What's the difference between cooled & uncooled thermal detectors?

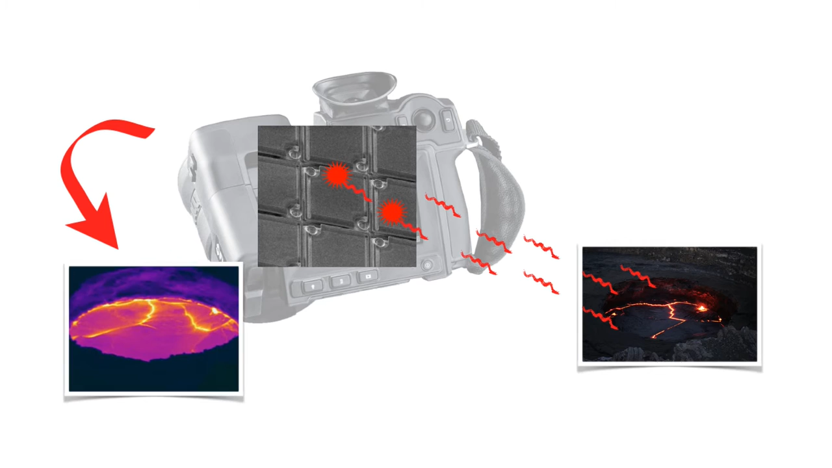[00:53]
Some great things about uncooled microbrilometers are low power consumption, lower cost, moderate sensitivity, and no mechanical cooling.